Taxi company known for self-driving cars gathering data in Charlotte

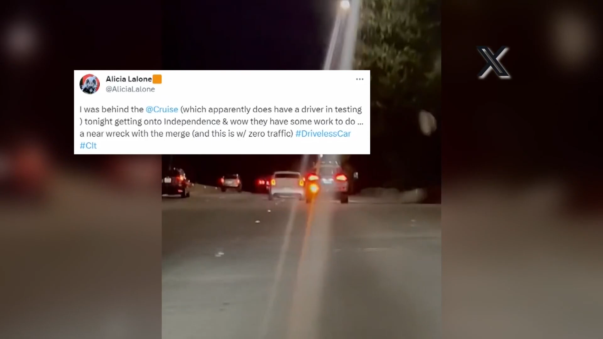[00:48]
shows a Cruise taxi merging onto Independence Boulevard as another driver swerves around it.